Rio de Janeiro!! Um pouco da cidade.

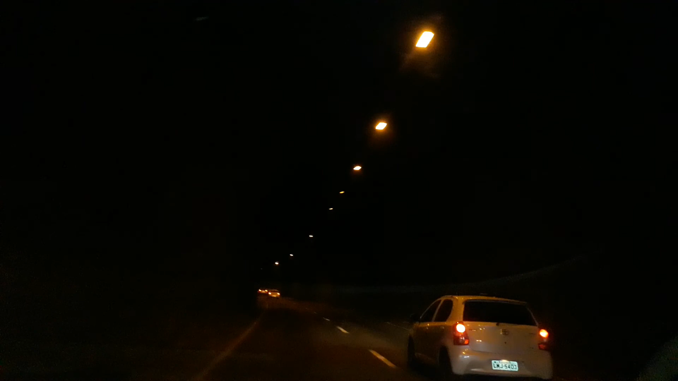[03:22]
Porque esse aqui é de rocha maciça Gente isso aqui é rocha maciça Só escavaram a natureza Não foi colocado pedra aqui Não foi colocado pedra aqui A natureza que se encarregou É Mas aqui a frente tem a imagem Essa aqui já não é É o homem que construiu É a engenharia que fez